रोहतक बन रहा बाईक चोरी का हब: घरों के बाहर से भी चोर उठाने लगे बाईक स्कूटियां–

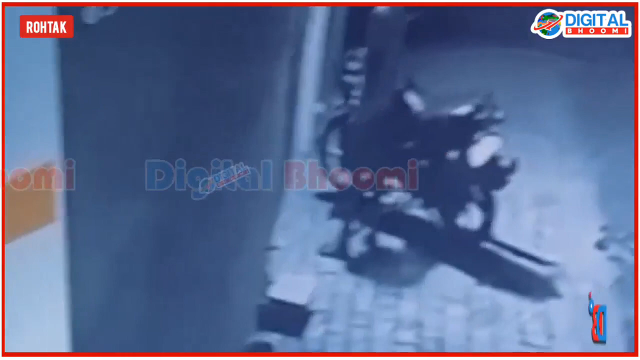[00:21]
के गुदान चोक के पास 13 सितंबर रात को करीब सवनो बजे घर के बाहर खड़ी एक मोटर सैक्ल को चोर चाबी लगा कर चोड़ी करके ले जाने का प्रयास कर रहा था कि इसी बीच बाइक के मालिक की पतनी छत
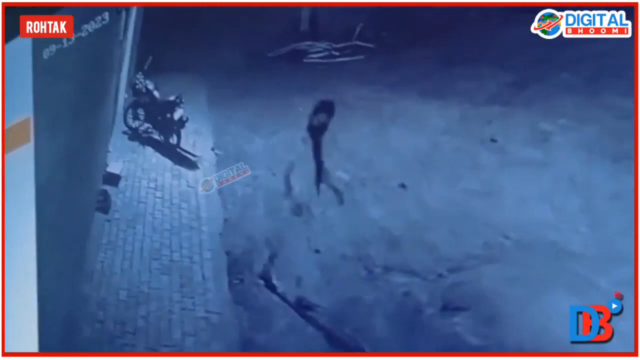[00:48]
चाबी फैक भागने में सफ़ड़ा जिसके बाद मांने की शिकायत पुलिस को दी दी गई पुलिस ने शिकायत के अधार पर मामला दर्ज करके जाद शीरू कर दी है